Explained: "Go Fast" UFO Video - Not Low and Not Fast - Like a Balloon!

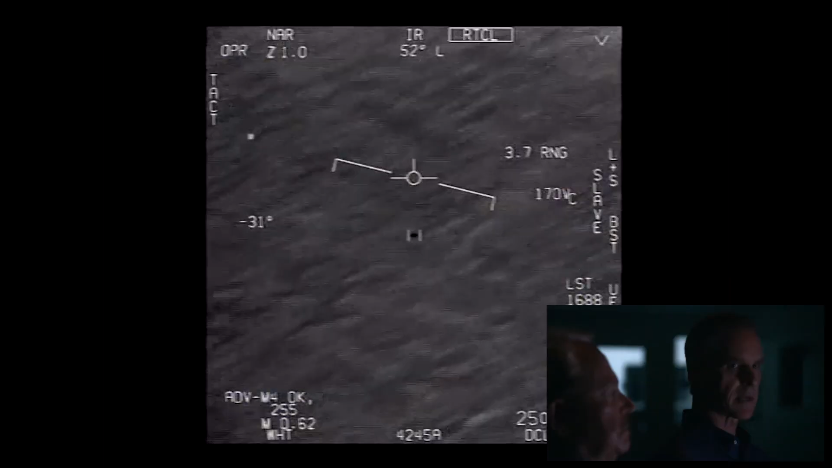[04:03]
It's not close to the water at all. It's at 13,000 feet. But is it, as they say, It's hauling ass. That's exactly my point. It's a little less than two-thirds the speed of sound. Hauling ass. And two-thirds the speed of sound. No. It's not even close.
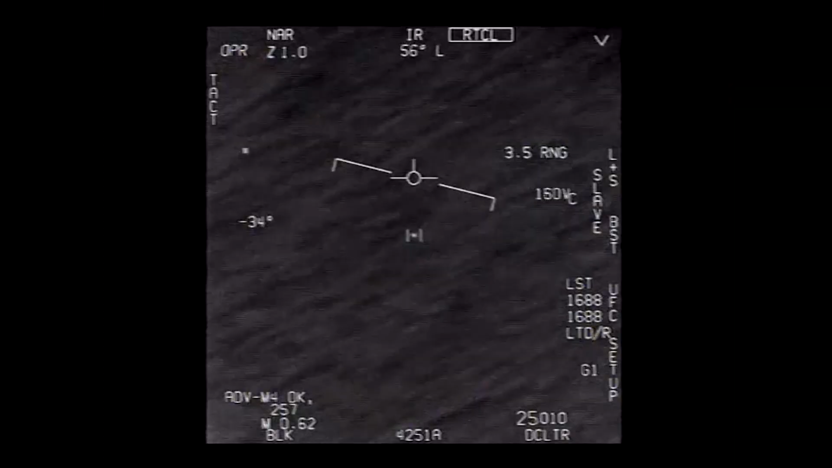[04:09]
It's going as slow as 20 to 40 knots. Just wind speed at that altitude. We can determine this with some slightly more complex analysis.
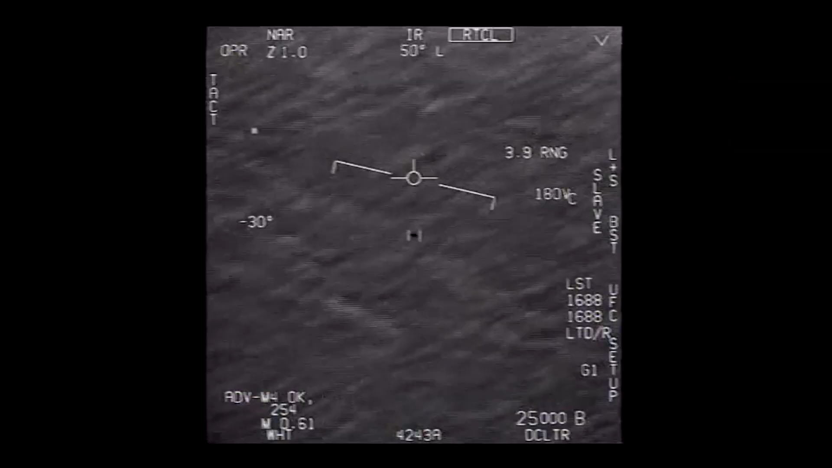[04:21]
So we know that the jet and the object maintain constant altitudes. The object at 13,000 feet. The jet at 26,000 feet. So we can restrict the analysis of the speed of the object to an overhead view.